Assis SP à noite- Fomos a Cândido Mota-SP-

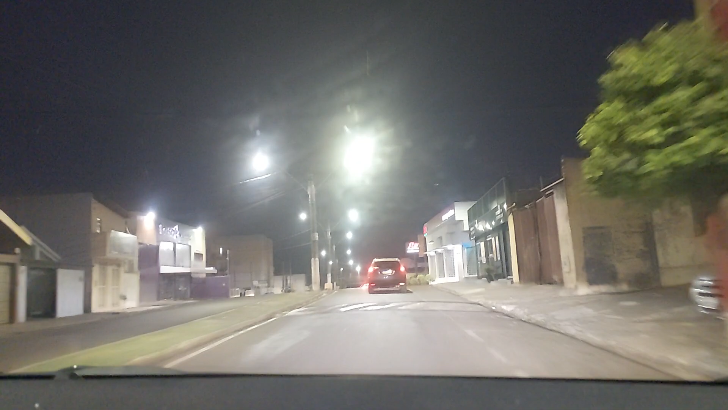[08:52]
Noite aqui em Assis, ainda é Assis, ainda é Assis, né? Lá longe vai ter a divisa.
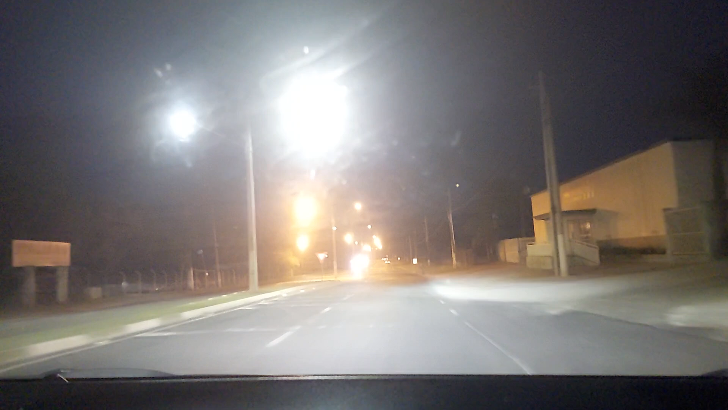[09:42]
Aqui não tem tanta rotatória para atrapalhar ali, tem, né? Tá vendo aqui, ó? Né? Quase nada de atrapalha, não sei se aqui. 40 por hora. Agora vai escurecer, né? Agora, né? Ela vai escurecer, né? Vai ficar só o brilho do carro, né? É, vai escurecer pra baixo. Né? Até onde vai a lâmpada? As lâmpadas. Vai dar um brilho agora. Ai, meu pai.
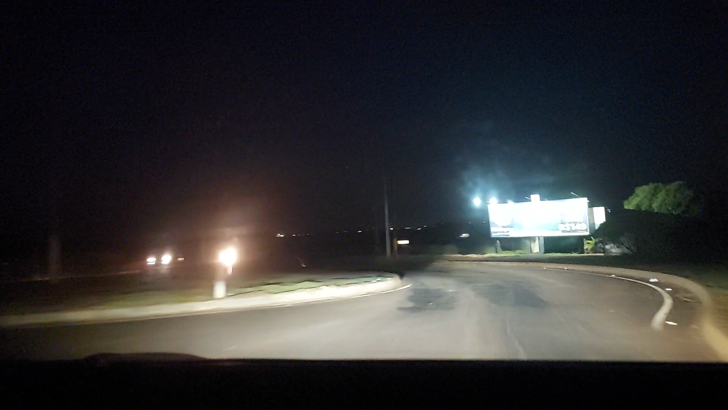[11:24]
Olha o brilho agora, gente do céu, olha. Vai pra Cândido Moto, olha aqui. Olha o brilho, meu Deus do céu. Olha o brilho. Lá na frente tem aquela placa lá, né? Aquela placa. Tá meio claro, né? Tá claro lá. Lá é iluminado. É, lá é iluminado, é. Iluminado lá na frente, no alto, é a...